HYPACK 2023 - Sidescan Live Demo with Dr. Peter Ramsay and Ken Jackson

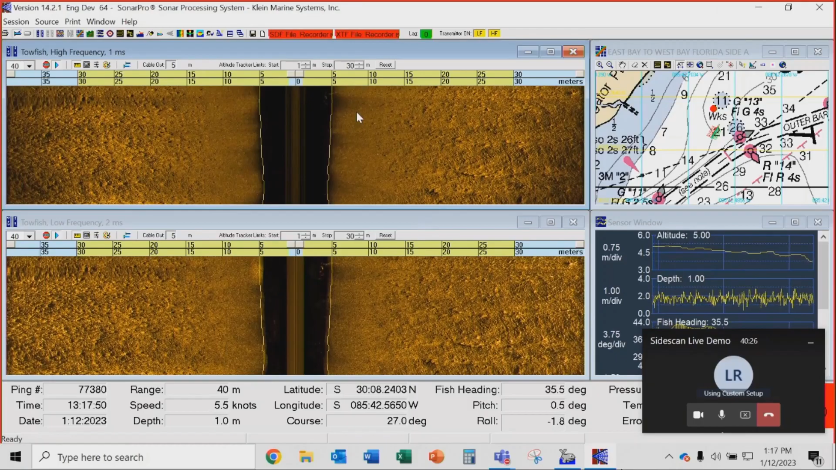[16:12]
On screen: depth 1.0 m, speed 5.5 kn
You'll go through fish and everything like that and won't even pick them up. All right. Notice we are getting our cable counter input of five meters. That's coming in from the cable counter. You can set that up very easily in Sonar Pro as well. And here we have our navigation screen with an article chart in the background. And you can see the Sonar SWATH data being painted on top of that. So, again, very high quality data.
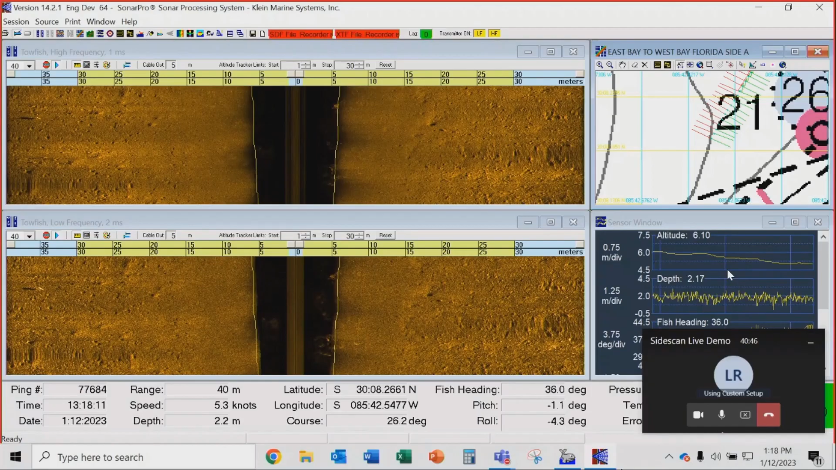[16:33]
Not heave, but sorry, the depth and pitch and role of the towfish and the altitude. There's our current survey speed. And there's our positioning information. And the important thing is to look at the pitch of the towfish. We like to pitch our towfish slightly positive. So, about plus one degree is ideally where you want to be there. So, we're pretty much already now.
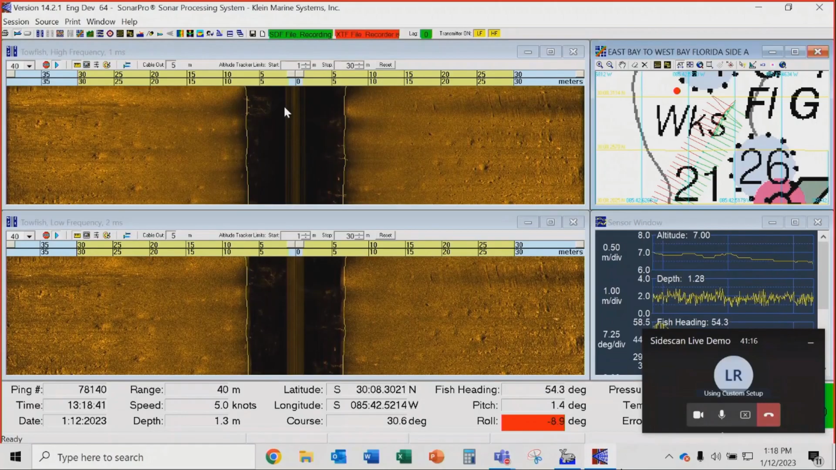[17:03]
On screen: speed 5.0 kn
And it's writing this also into the HiPAC project. I'm then going to go into HiPAC. So, I've got Sonar Pro running. I'm going to go into HiPAC.
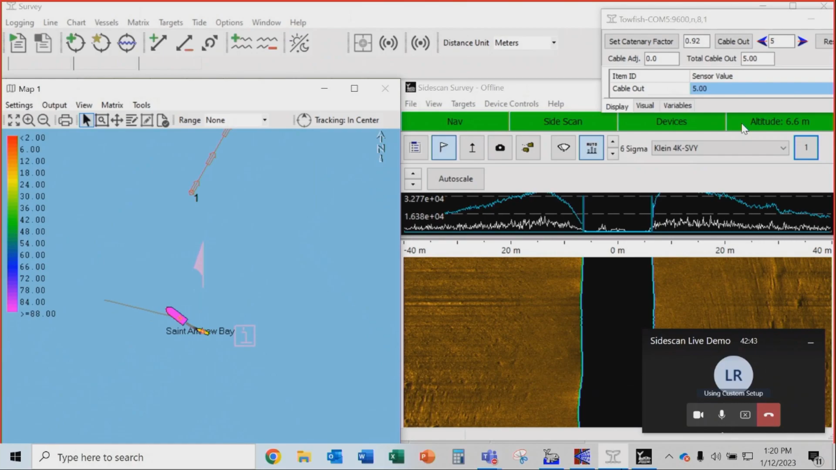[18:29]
So, that's what we're going to do. So, we're starting to come onto line now. And I've set up the mosaicing to do a 25 centimeter mosaic.
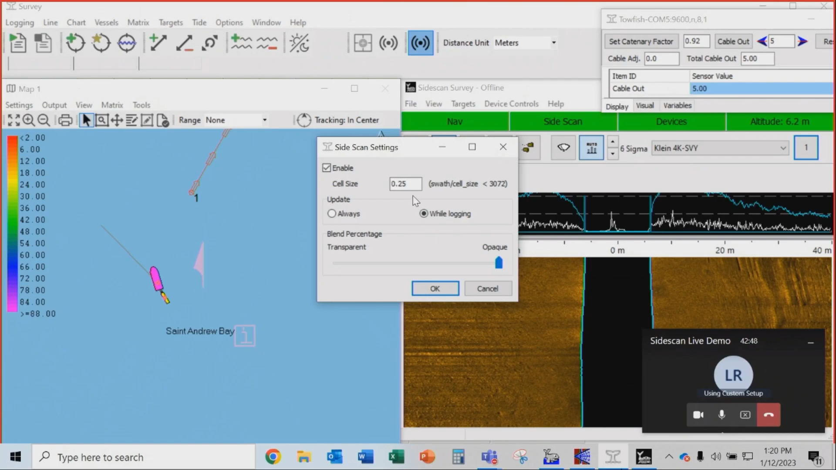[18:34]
Tell me when you're ready, Ken. So, here's the data.
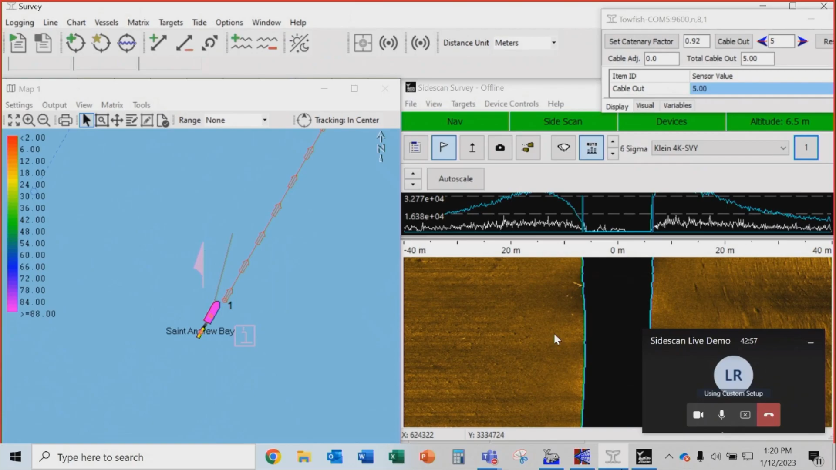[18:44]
And this is the 900 kilohertz data. And I'm going to start logging. And I'm now generating a real-time 25 centimeter mosaic. Hey, Peter. Yeah. Can you minimize the bottom right corner, the live demo window?
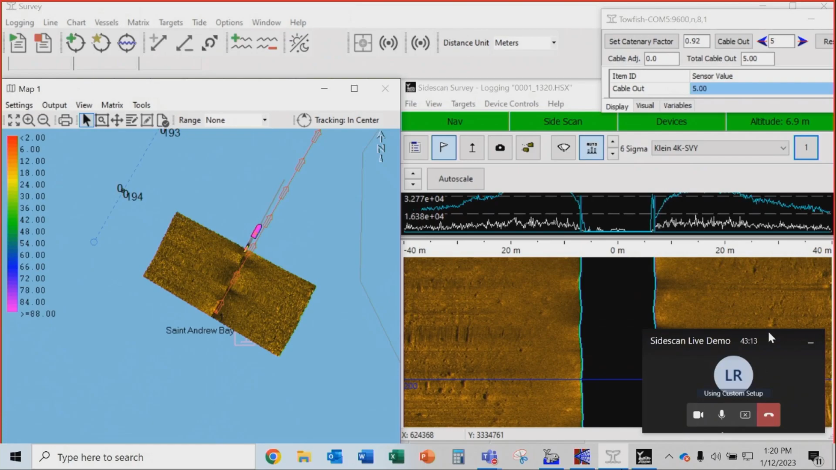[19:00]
How's that? Perfect. Thank you. Okay. So, what you can do is you can either target on the mosaic if you see anything or you can target on the waterfall. So, I don't want to change the waterfall at the moment because we're only showing you the 900 kilohertz. And I'm working on a tiny little laptop screen here.
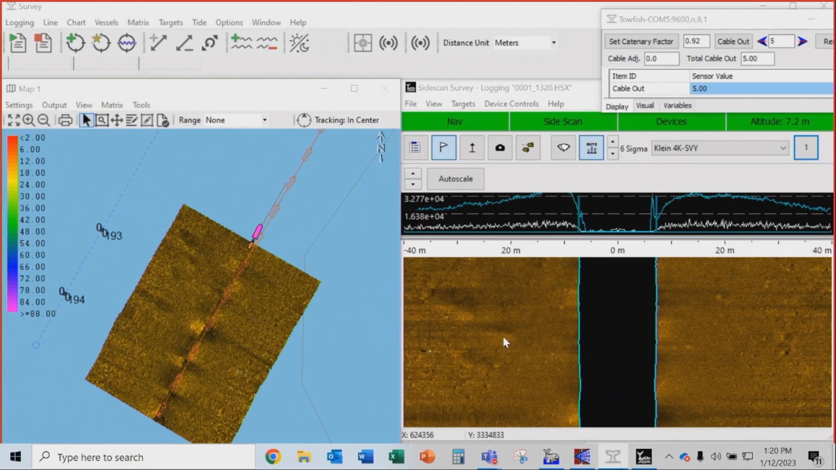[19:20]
But you can see the mosaic's been generated really nicely. And we currently… What is our speed at the moment? Five knots. Five knots. So, we're probably going a little bit fast, but that's fine. And we don't have great conditions at the moment. And the data quality looks pretty good to me. Oh, there's a target over there. So, we could actually mark that target. So, there's the target. You can reposition it. You can measure everything and you give it a name as well. So, we'll just give that a name.
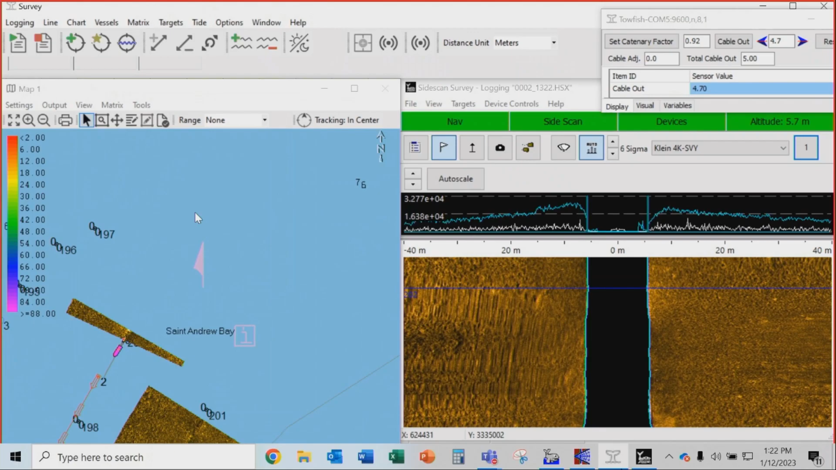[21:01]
And tell me when you're ready, Brian. We're good now. Okay, guys, we're going to start logging and generating real-time mosaics. Right. So, again, this is a 25-centimeter mosaic. Go and zoom in a little bit. Notice the very, very good matching. Now, this is a combination of a really good sonar and the robust support that actually client provide for real-time mosaicing. Now, the blending there is actually very good considering that this is a real-time survey. I mean, you could probably quite happily get off the boat with us as almost a final product.
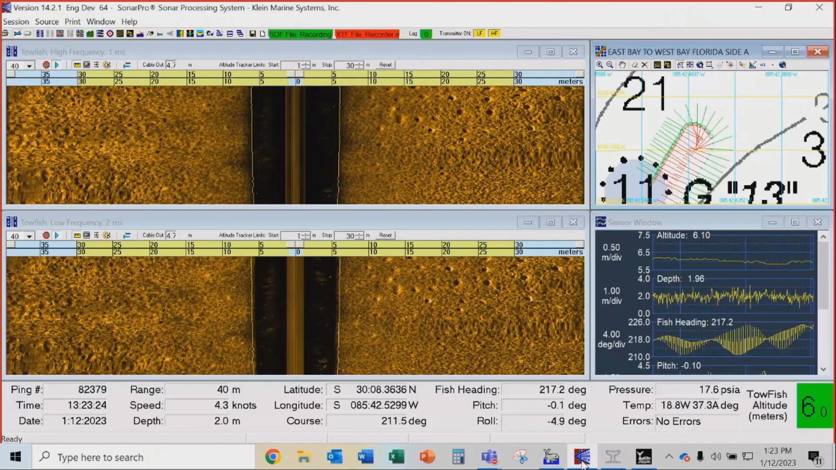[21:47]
On screen: speed 4.3 kn
But what I'm going to do is I'm going to show you what this target looks like in Sonar Pro, and I'm only going to show you the high-frequency. So, we're going to just look at the high-frequency data in Sonar Pro. That bottom looks absolutely amazing. Now, you can see these pop marks over here. That's generally some biological material,
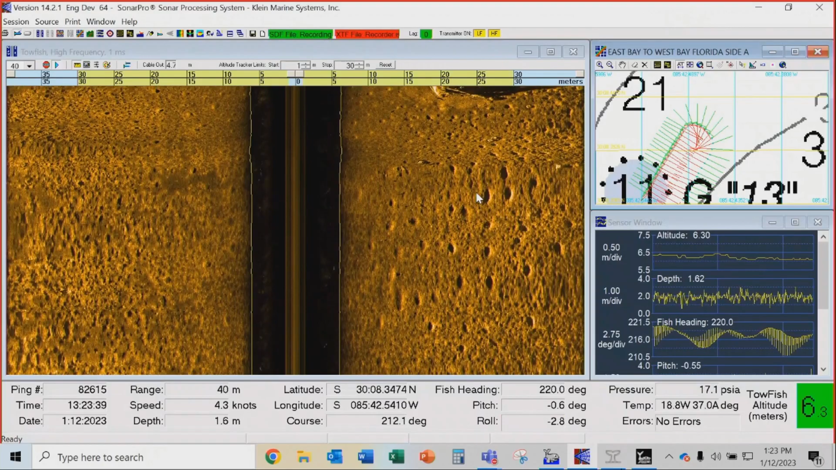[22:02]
On screen: speed 4.3 kn
you know, something burrowing in there. And here we have, looks to me to be a wreck. Yep. It's a wreck, and it's a yacht.
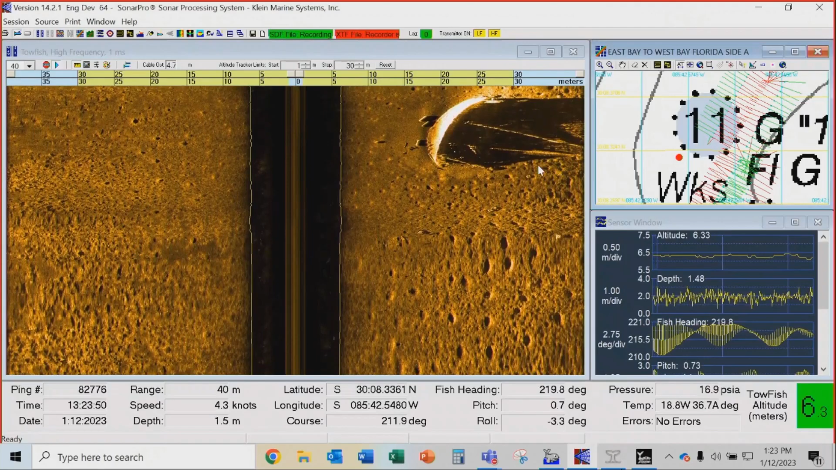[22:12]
You can see the masts, the sails, and you can see a couple of objects over there as well. Let's go have a look at what that looks like in real-time mosaic over here of that wreck. And we could see it quite nicely in that data. So, you could target that on the mosaic. I'm just going to target it on the mosaic, and you can go and give it a name if you want to. Again, a couple of other interesting little targets here. The waterfall.
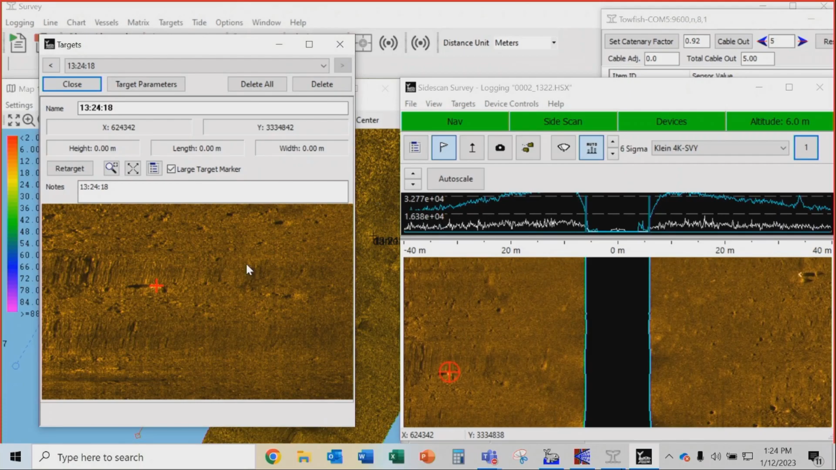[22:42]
You can go and zoom in on those targets and, you know, save them out as geotips, and you can do mediation, which means you can measure the height and length and width of that target. Right. So, we're getting almost to the end of the second line. We have one more line to go. And you can see that mosaic's looking pretty good at the moment.
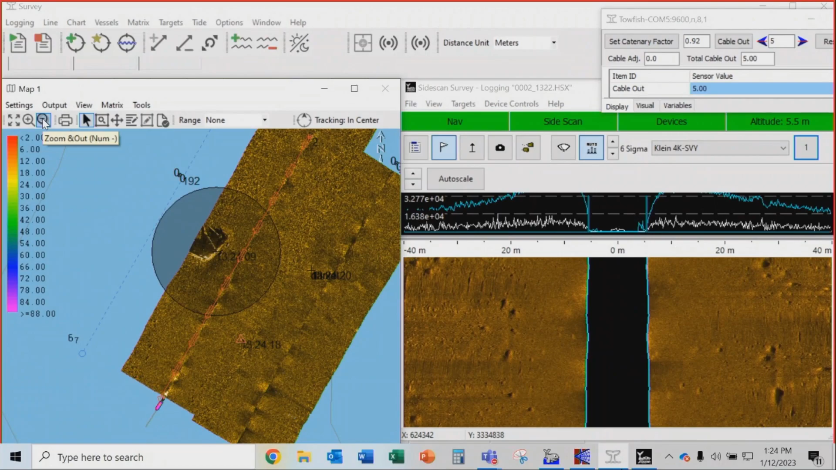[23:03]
So, I'm going to log off. And Brian's going to very capably swing us around onto the next line. While he's doing that, we can go look at the data in sign-off row. Remember, the data never looks great in a turn, but that data doesn't look too bad. What I want to demonstrate to you here is how good the bottom tracking is. Look at all this noise in the water column, which you can see from our turn. Our very robust altimeter has actually ignored that completely and has tracked the bottom perfectly.
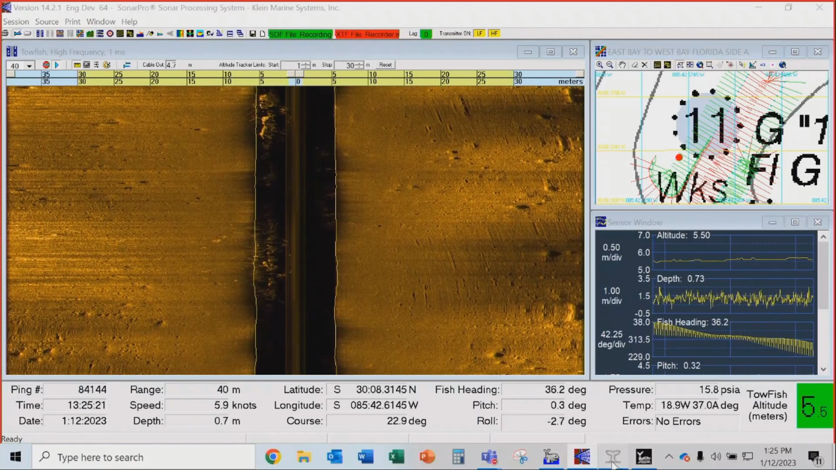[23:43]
On screen: speed 5.9 kn
Bottom tracking is the most time-consuming thing you could do when you're processing side scan sonar data. Right. So, we're going back to IPAC now. And we're coming onto line. And I'm a bit late, but I'm going to start logging now. That was my mistake. All right. So, here we go. We might see a little bit of that brick on the next line, remembering we only have about 10 meters of overlap. Let's go and have a look at what that data looks like. So, this is focused 900 kilohertz data that we're mosaicing at 40 meter scan range.